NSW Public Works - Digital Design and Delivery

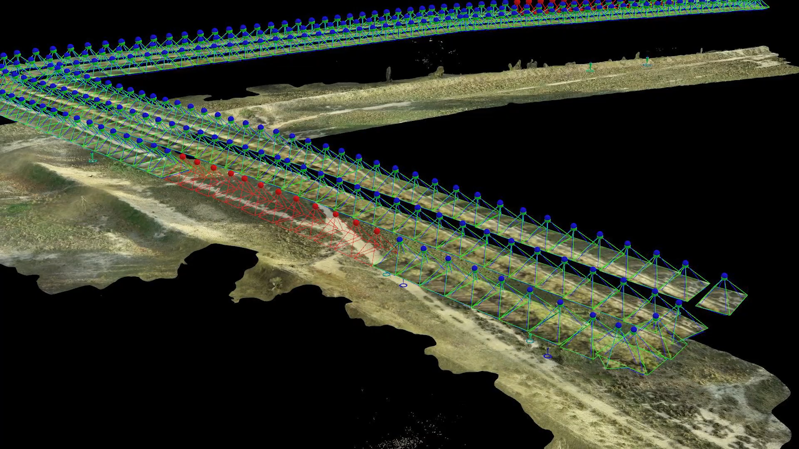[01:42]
terrestrial LiDAR systems, handheld laser scanning systems.
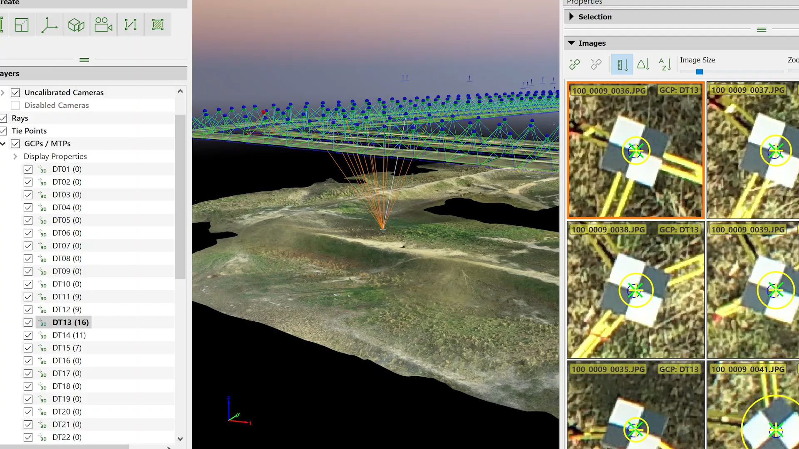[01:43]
So all these are different tools to capture
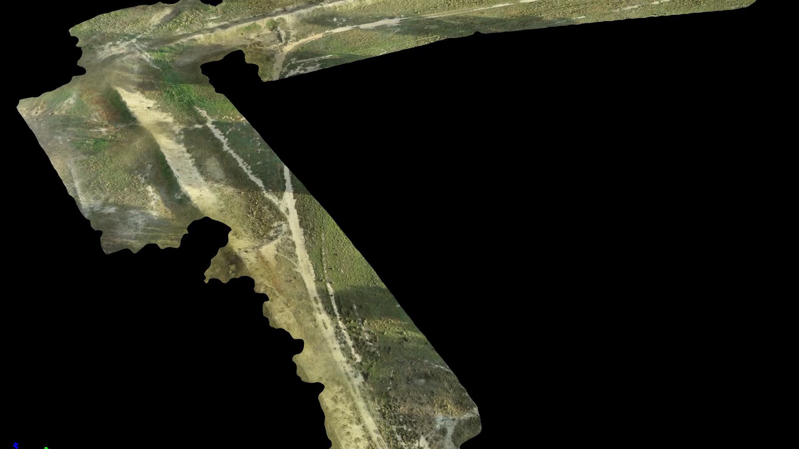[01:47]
3D point clouds of the real world environment so then reality models and 3D models can get created in a CAD environment.